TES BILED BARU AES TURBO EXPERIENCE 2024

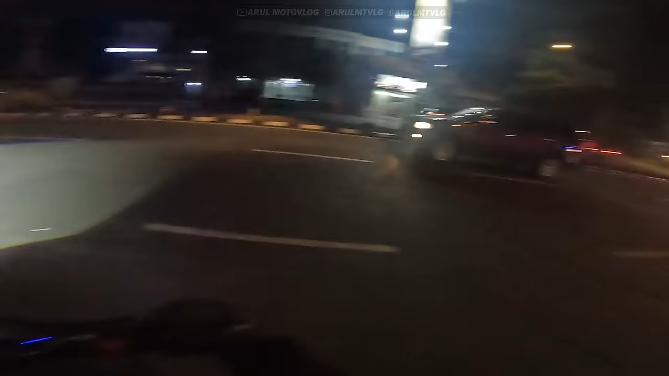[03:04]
depan jadi naik, jadi nanti nyorotnya dia ke atas. Makanya gue kasih agak rendah settingannya, fitting lampunya. Ini lampu jauhnya, anjay, dimnya nanti silau lagi.
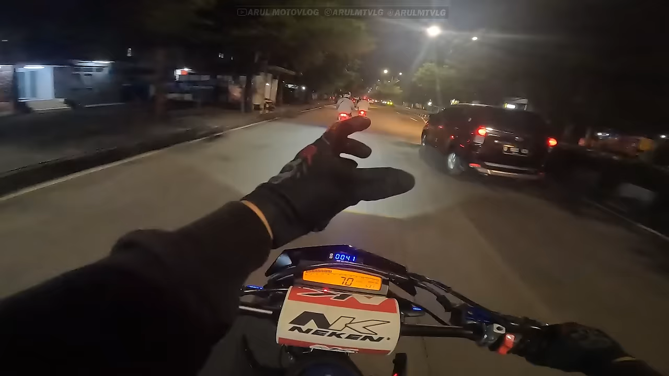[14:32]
Nah, kalau yang turbo yang versi sebelumnya dia tebelnya rata gitu. Tapi kalau untuk terang ya lebih terang ini sedikit. Sedikit lah kata gua. Sama ya perbaikan di bagian solenoid kan, kalau AS Turbo itu banyak ini kan yang ngeluh solenoidnya tuh geter. Karena emang solenoidnya goyang, enggak kokoh gitu. Kalau yang versi ini yang experience yang terbarunya dia solenoidnya lebih kokoh. Jadi enggak terlalu geter lah. Masih geter sih sedikit tadi gua cobain.
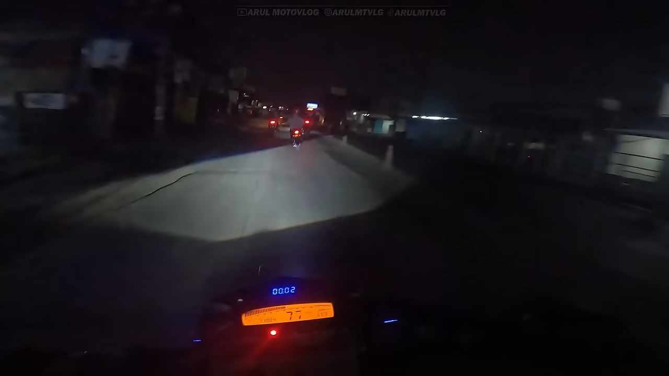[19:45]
kebanyakan kalau merek-merek kayak gitu dia high beamnya kurang gitu, pelit-pelit di high beam gitu.
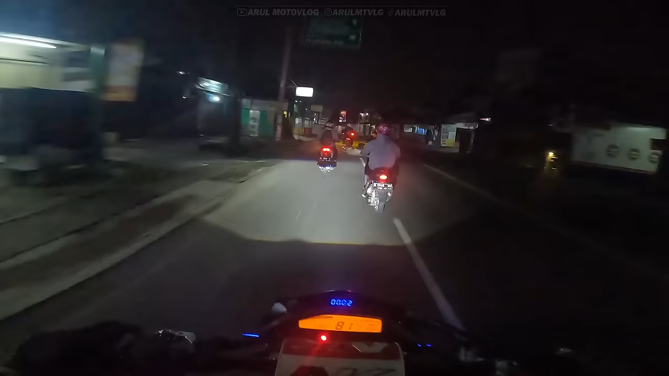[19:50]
Ya emang terang sih terang, cuma kebanyakan terangnya tuh di tengah doang. Jadi pinggir kiri kanannya tuh tipis gitu. Terus high beamnya gak tinggi, pelit. Jadi istilahnya pelit high beam lah. Kalau ice kan dia kan nih tinggi kan high beamnya tuh. Makanya gue senangnya pakai ice begitu. Sama paling kalau blade pesanan orang gue kasih pakai apa, gue pakaiin ice turbo. Turbo SE lah. Turbo SE yang 2024 kalau sekarang mah.
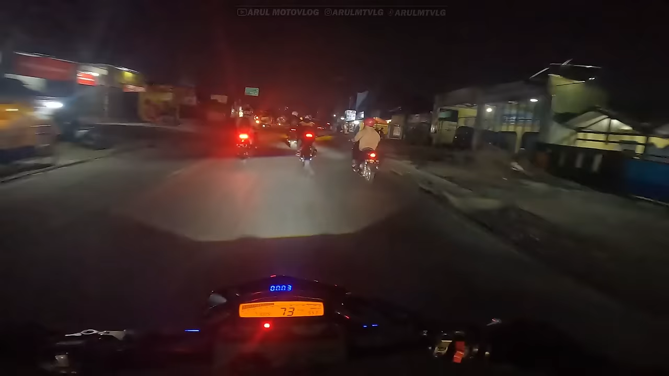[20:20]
Anjay, blatak tak tak nih kayak. Ada blatak tak tak. Nah. Mungkin ya kalau kalian nanyain billet yang low budget bagus. Kalau kata gua yang budget, billet yang budget di bawah 500 ribuan yang bagus itu satu CR7. Kenapa CR7 dia? Karena CR7 dia apa? Putihnya tuh putih terang, tebel kayak gini.
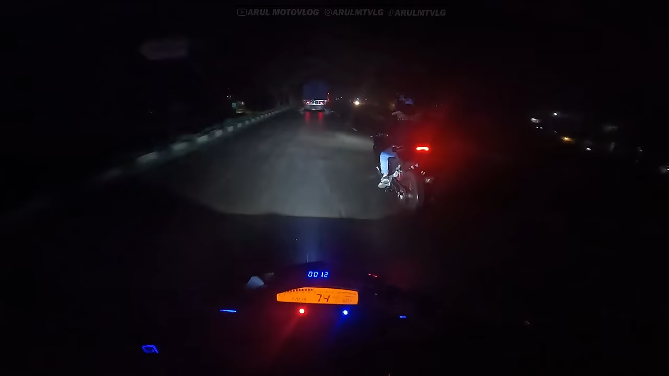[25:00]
lah di sini hujan cuk, nggak apa-apa lah, sekalian nyoba lampu kan di aspal basah. Karena kan nyoba lampu kayak gini harus kondisi aspal kering sama aspal basah. Nih untuk S Turbo aspal basah dia kayak gini. Ini habis hujan masih basah aspalnya, masih tebel lah, nggak tipis tuh, kelihatan kan? Tuh masih tebel dia kena aspal basah.